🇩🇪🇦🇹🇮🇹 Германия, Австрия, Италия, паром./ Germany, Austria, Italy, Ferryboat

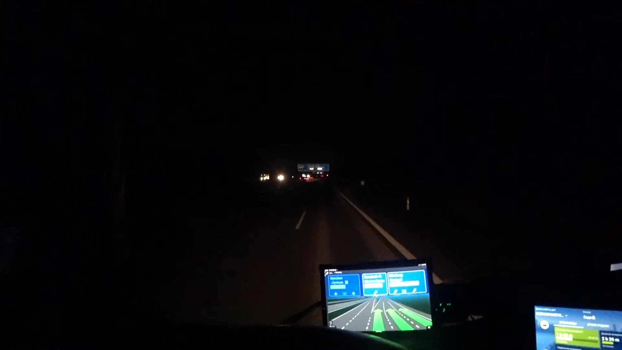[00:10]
вот ребят подъезжаю городу мюнхен к месту разгрузки еще порядком ехать около 20 километров съезд сам город в мюнхен центр видите левее чуть знак прямо уйдем немного правее даже указано что грузовиком направо в объезд транзитный вот буду в пригороде мюнхена выгружаться 450 метров тримайся правой стороны съезжаем с автобана вернее уходим на объездное